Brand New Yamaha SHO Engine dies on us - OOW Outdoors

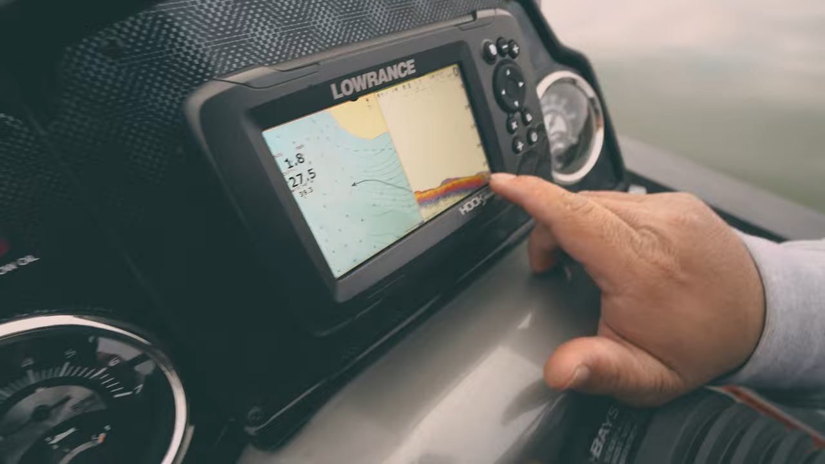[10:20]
A little dinky little bump fish right there.
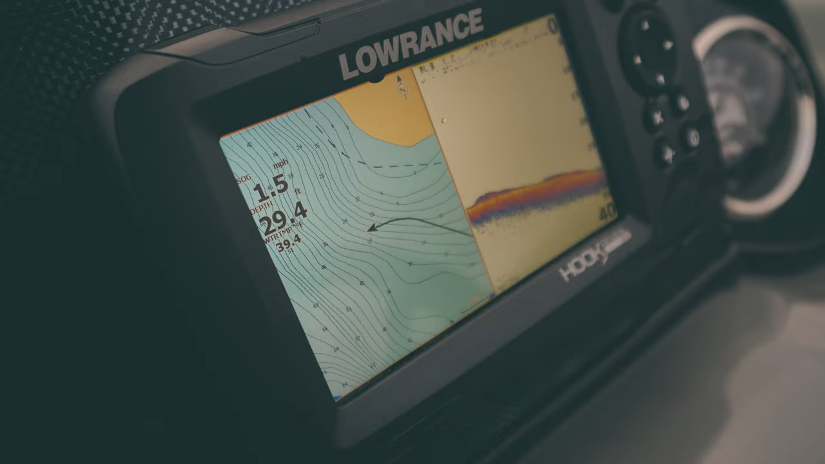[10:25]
On screen: depth 29.4 ft, speed 1.5 mph
This is like a $300 fish finder. It's got down imaging and cheese on it.